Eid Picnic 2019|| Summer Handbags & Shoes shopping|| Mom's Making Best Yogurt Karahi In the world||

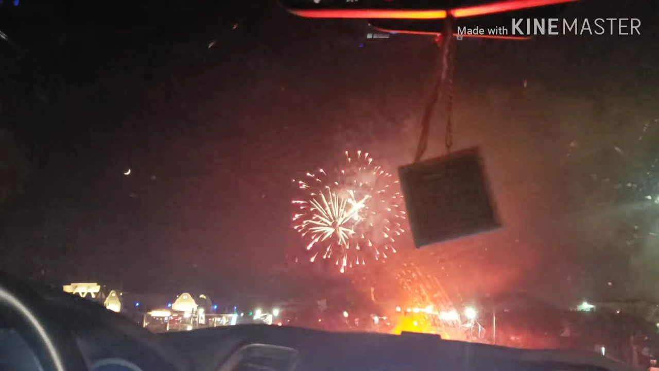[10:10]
तो बीच पे इन लोगों ने बहुत अच्छा फायरवर्क ऑर्गेनाइज़ किया हुआ था।
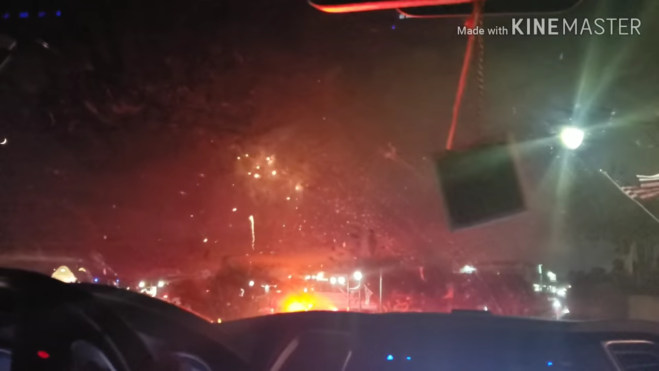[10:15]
एग्जैक्टली 9 बजे रात को फायरवर्क स्टार्ट हो गया था और तकरीबन 20 मिनट का फायरवर्क था, और काफ़ी ज़्यादा मज़ा आ रहा था इतने अच्छा अच्छे लाइट कलर्स देखकर।
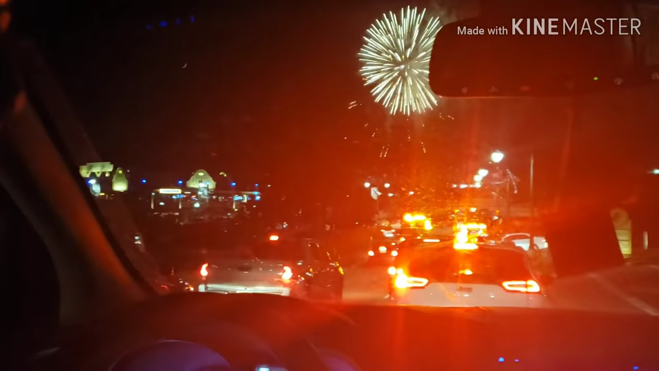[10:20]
और ट्रैफिक भी इतना ज़्यादा था, साथ में पुलिस की गाड़ियाँ थी, फायर ब्रिगेड से अल्लाह ना करे अगर कुछ हो जाए तो ये लोग रेडी थे उस चीज़ के लिए।